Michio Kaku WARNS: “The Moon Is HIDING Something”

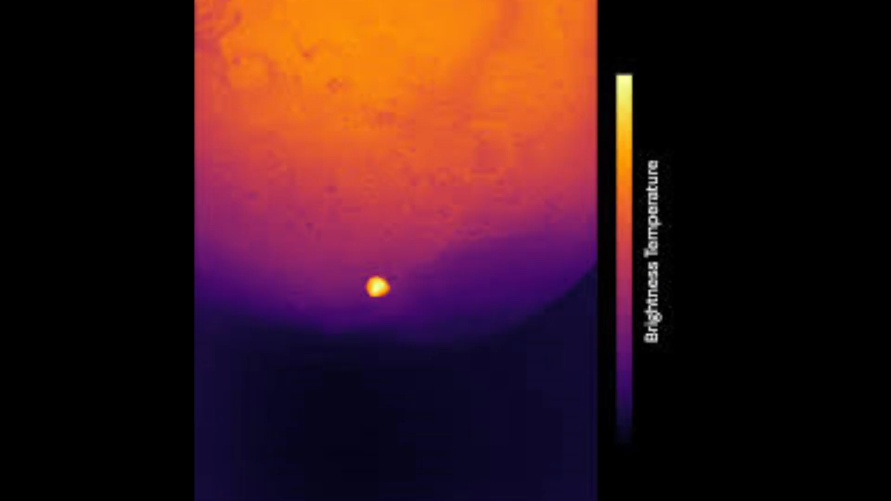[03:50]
Heat that seemed too consistent and well-organized to be natural volcanic activity or a solar warming.
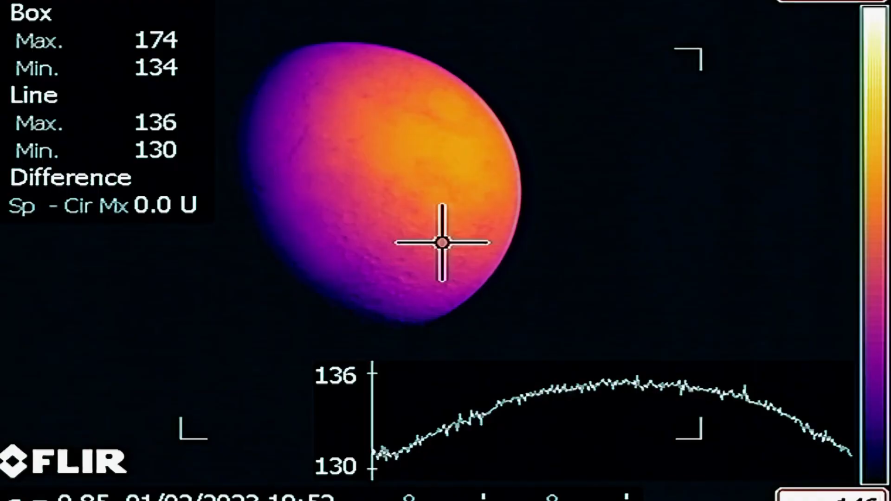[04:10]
Could these heat signatures be from some kind of reactor? A machine buried beneath the lunar surface? Or was it something completely beyond current understanding?